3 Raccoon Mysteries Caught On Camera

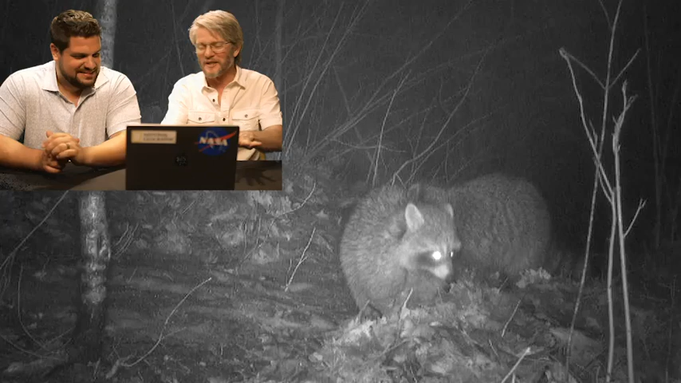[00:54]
I've seen them do it in swamps where they're feeling in the muck, and I've never seen them doing it in the snow.
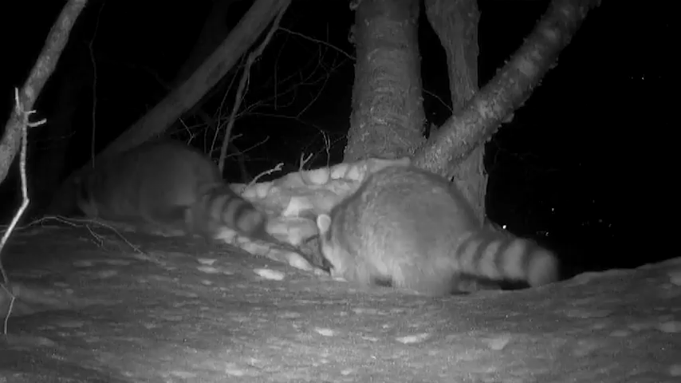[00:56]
So they must have just like smelled something and feeling, maybe he feels a worm or a mouse or whatever and would grab it. Yeah.
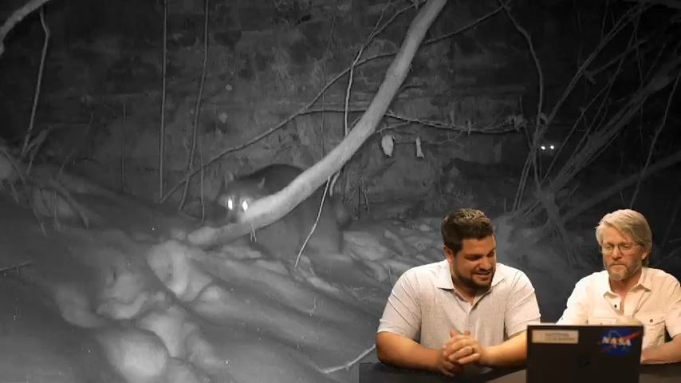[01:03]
Big raccoons. Right? These are some big dudes. Yeah, they're honkers. Probably, right? If there's two, is it male and female? This would be the time winter would be like when they would be breeding.
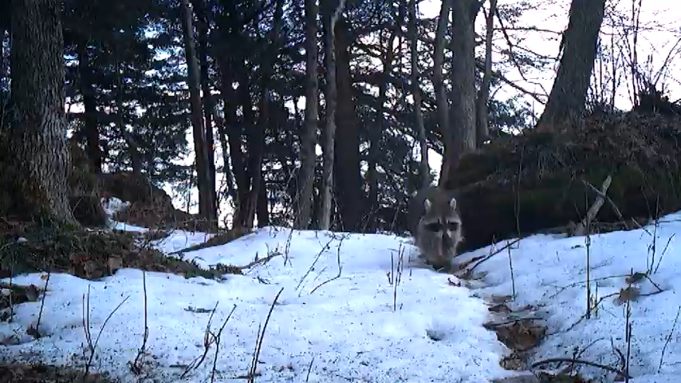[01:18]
So do you see two raccoons together a lot on cameras? Well, you do when you set them behind dumpsters.
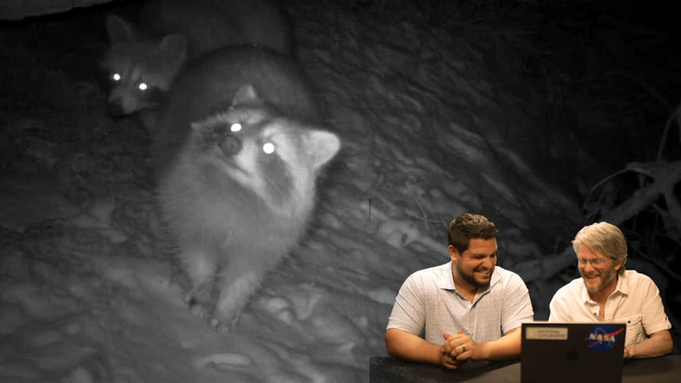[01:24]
Oh, here's a triplet. You got three, yeah. Okay. Siblings might hang out with each other for a while. I mean, these look big to be like a mother and her cubs from the previous year or something like that.
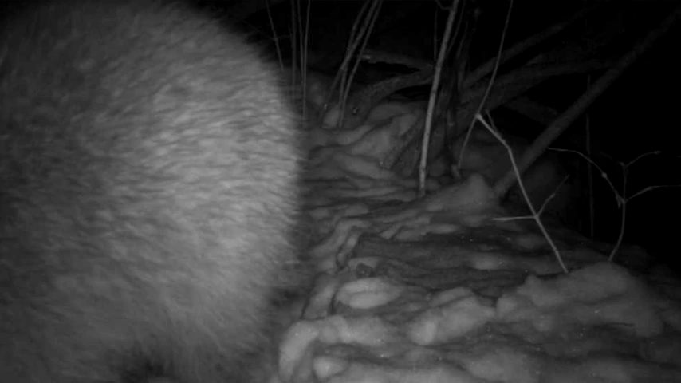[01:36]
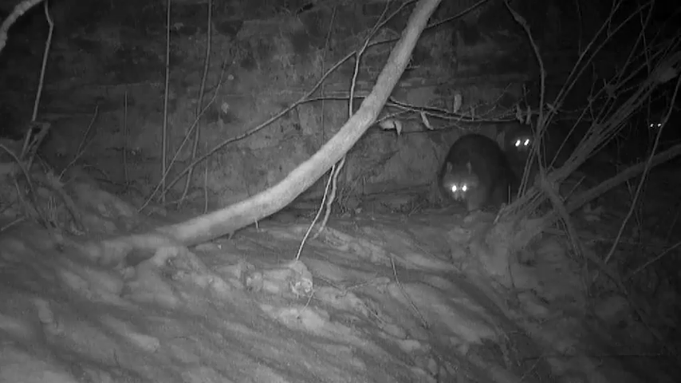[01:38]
So three big raccoons here. These aren't cubs. Man, they form these coalitions and things like that. Coalition of three males. It could be, yeah, it could be three males. They'll hang out together.
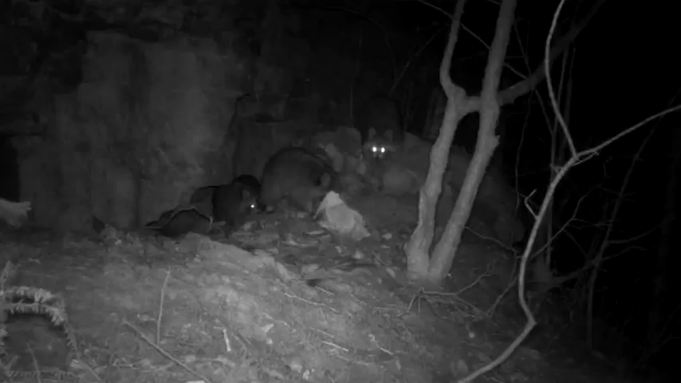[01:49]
Yeah, we've got four dudes hanging out together, right? Probably all dudes.
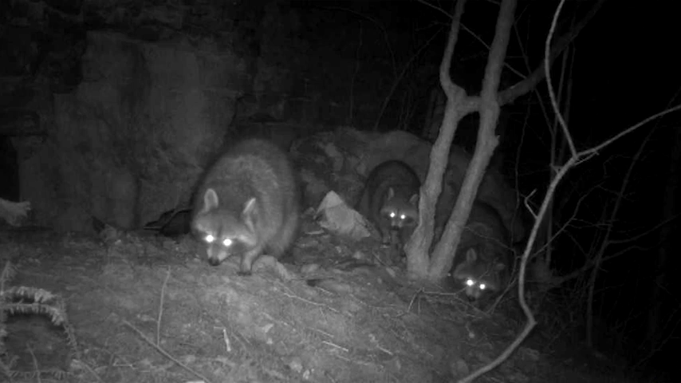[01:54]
I think so. Because the females wouldn't hang out with each other.
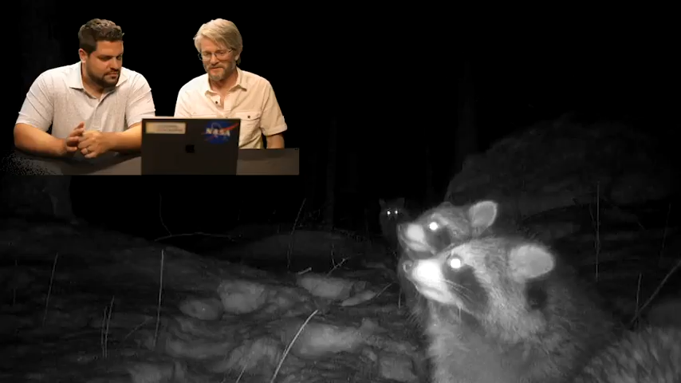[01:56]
There's five. There is five. Yeah. And they're all lined up there. I love it.
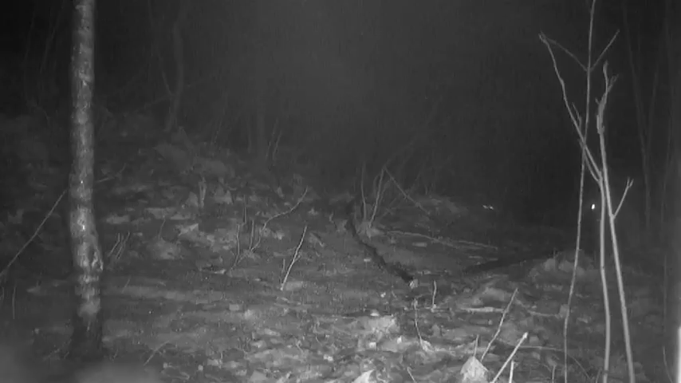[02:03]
One, two, three, four, five. Five raccoons together. Yeah. Isn't that crazy? Yeah. Not in the city, not at a dumpster.
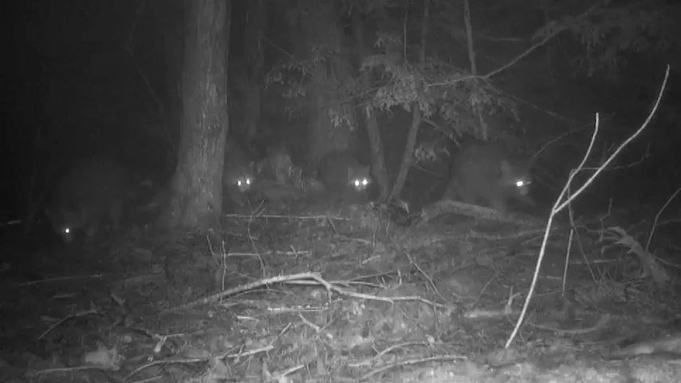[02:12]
Yeah, yeah, yeah. Here comes the gang. Here comes the posse. Oh, wow. This is cool. When I saw these five raccoons together, Mike, I thought of you. Thank you. Good. So this might be a gang of males that's formed a coalition and is like working against some other gang of males on the other side or something, right? Yeah.
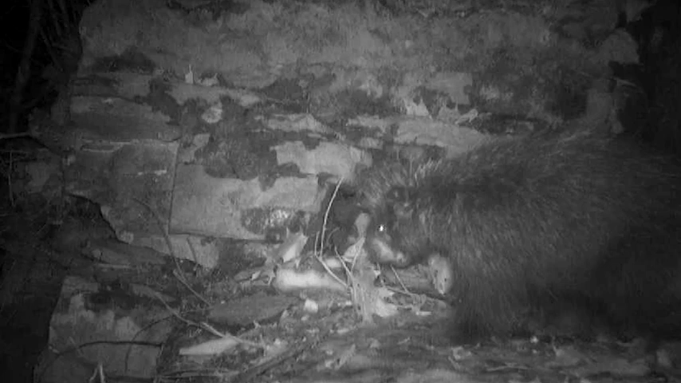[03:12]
Multiple raccoons and at least one porcupine using that hole, which I would not want to share a hole with a porcupine. Yeah. I don't think they'd be very good roommates. No, probably not. There is that, that looked like mating almost. Yeah.
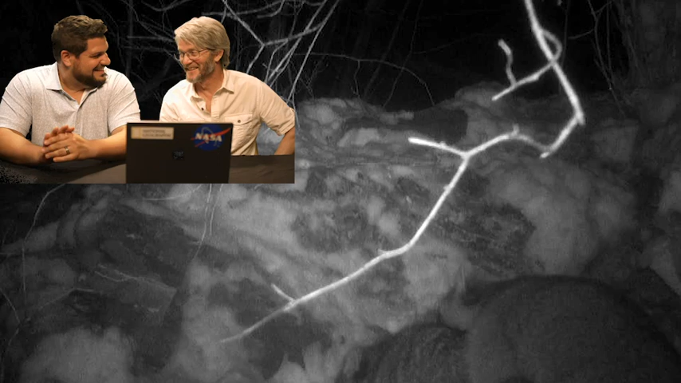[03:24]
It's that time of year, right? It's that time of year. Yep. Penthouse suite. Yeah. A bunch of raccoons up in a room together.
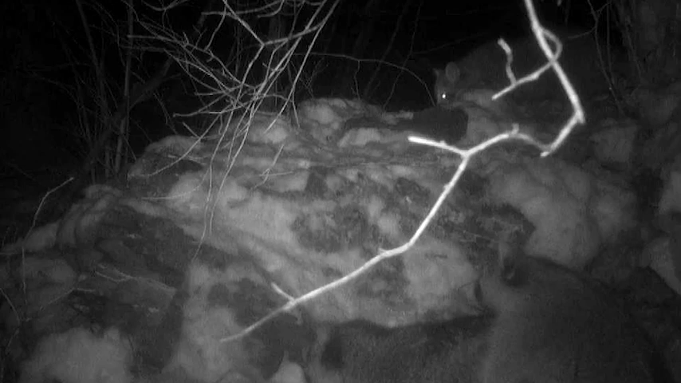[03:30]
And another raccoon just hanging out watching. I know. So this is, he just. Yeah. It's interesting. These coalitions. Right. So this is probably, that's probably one of the males up there that was running around with this other male. Yeah. Watch something interesting happened to you. What? The porcupine came out? The porcupine interrupted.
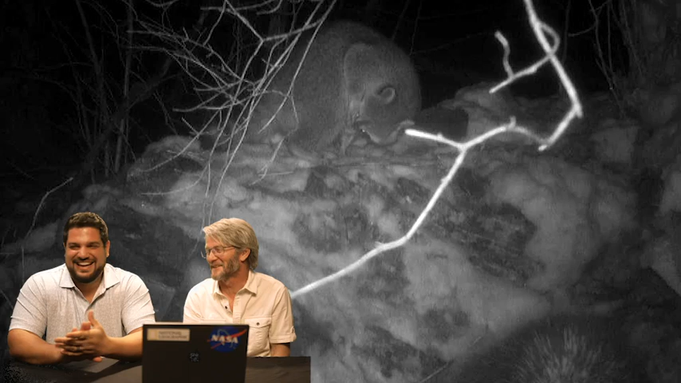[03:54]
I hear the teeth. Yeah. The teeth of the porcupine. I told you porcupines are terrible roommates. Yeah. 10 minutes later, back at it. Back at it. Nice. Yikes. It's weird. They're making a lot of noise, but. It doesn't look like. It doesn't look as bad as it sounds. Yeah. Now, that's the dude comes back down.
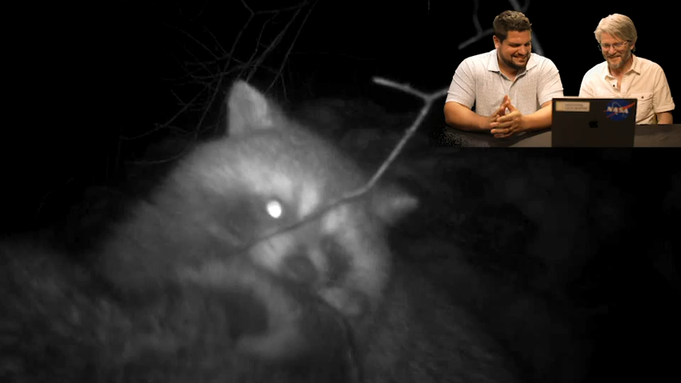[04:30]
Is that a different angle? No, it just moved right next to the camera. Oh, really? Oh, yeah. Oh, yeah.
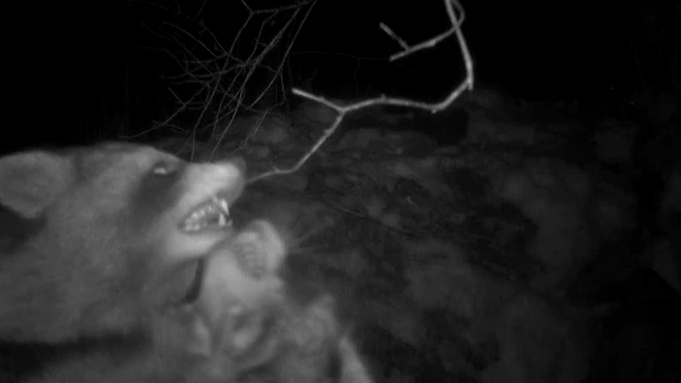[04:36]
It doesn't look like it's doing that much damage. Yeah.